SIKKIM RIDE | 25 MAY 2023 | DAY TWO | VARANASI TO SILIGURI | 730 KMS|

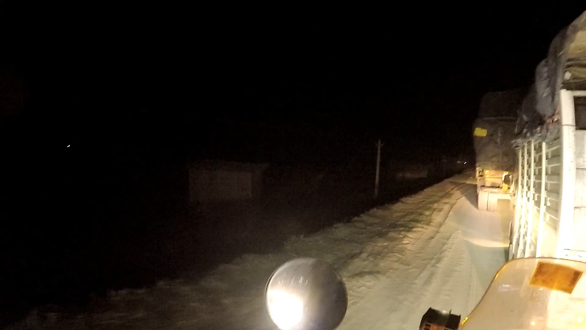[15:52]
हवा ठंडी लग रही है, अभी थोड़ी सी हवा जो है वो कम हो गई है, बंद सी लग रही मेरे को तो भाई। और यहाँ पे जाम क्यों लग रहा है भाई, जाने दो यार, हमें तो मत रोको।
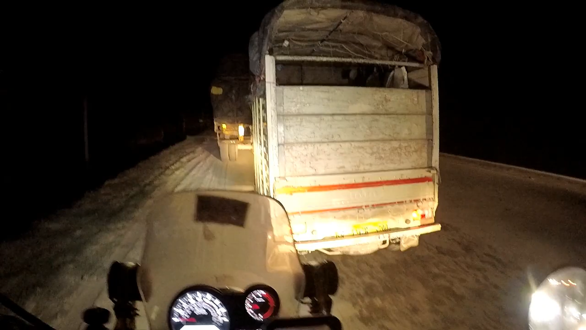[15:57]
ओहो हो, ये किसके ट्यून बज रही भाई?
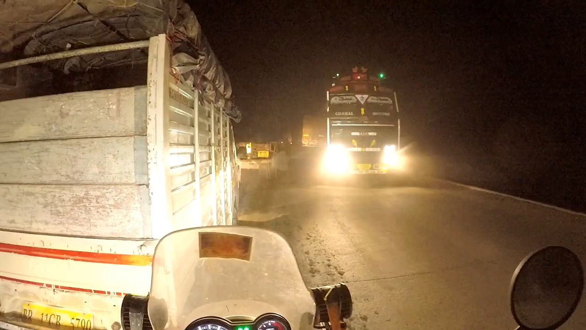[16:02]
आओ आओ तुषार भाई आ जाओ, ये ट्रक वाला मज़े ले रहा है, इसका बचपन ख़त्म नहीं हो रहा है।
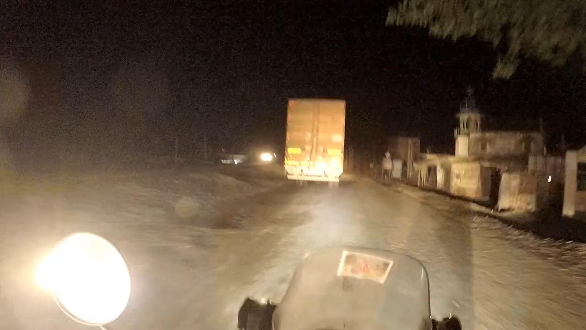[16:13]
तो भाई साहब कुछ इस तरीके का सीन है, दिन में होते तो पता नहीं क्या करते, रात में तो फिर भी चलो रात के अंधेरे में चीज़ें पता नहीं चलती, और हम लोग क्रॉस करते हुए चले आते हैं।
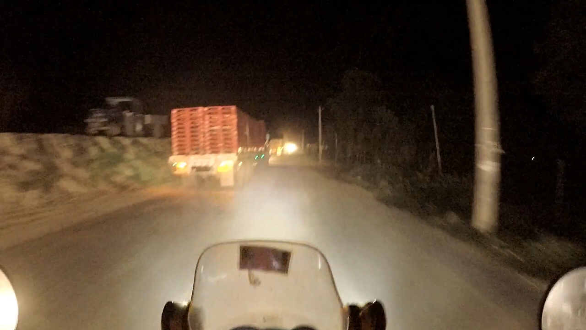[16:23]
दिन में तो हिम्मत ही टूट जाती है। अभी तो हिम्मत इसलिए बची हुई है क्योंकि हमें दिख रहा है सिलीगुड़ी 120 किलोमीटर, जिसमें से हम लोग ऑलमोस्ट 30-40 तो आ गए, तो 90-80 पड़ा हुआ है, और टाइम हो गया है 8, टेम्परेचर हो गया है 28।
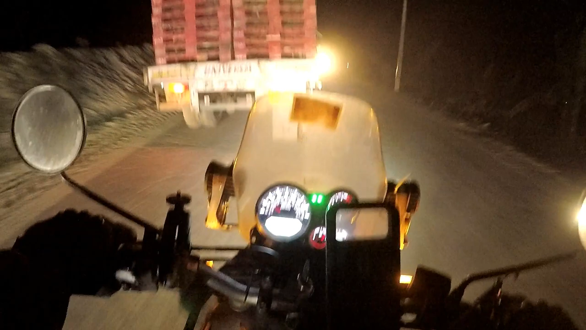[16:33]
और बस अब आपको आगे अपडेट करेंगे। अभी तो रोड बहुत ख़राब है, ये एक्चुअली रोड बन रहा है 4 लेन, तो इसलिए अभी ये रोड ख़राब चल रहा है।
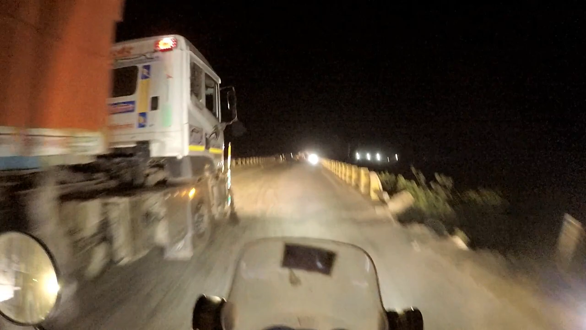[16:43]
तो आई डोंट नो मैं इसको रिकमेंड करूँगा कि नहीं करूँगा।